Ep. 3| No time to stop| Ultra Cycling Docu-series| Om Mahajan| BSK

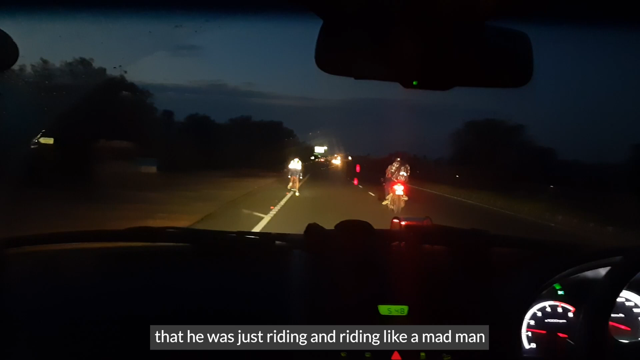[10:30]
आणि मी कार्डोवर त्याच्याशी बोलायचा प्रयत्न करतोय, तो काहीही बोलत नव्हता.
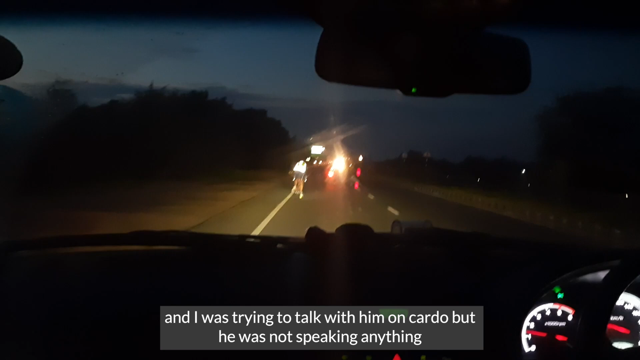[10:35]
अर्धा तास गेला, पाऊण तास गेला, मी कबीरकडे बघतोय, कबीर माझ्याकडे बघतोय,
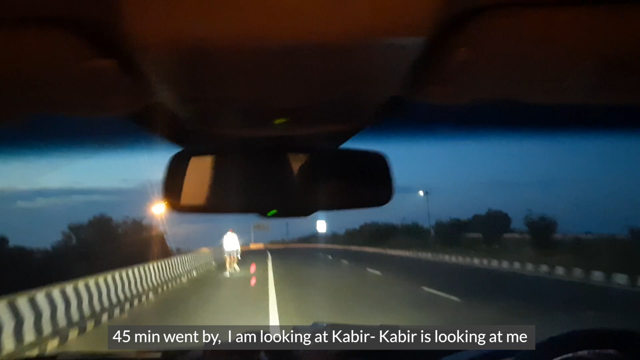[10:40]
हा गाडीत सगळीकडे शांतता आणि हा जस्ट सायकल चालवतोय.
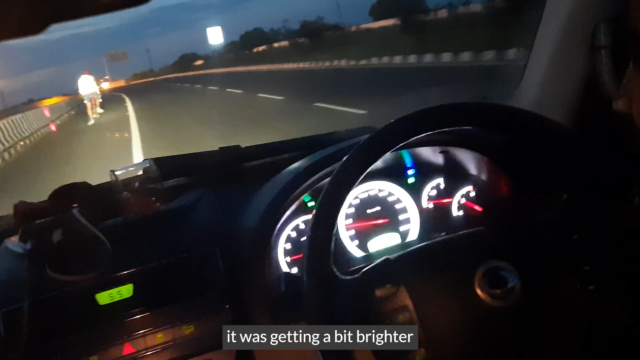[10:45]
बस थोडं थोडं अजून असं उजाळायला लागलं होतं.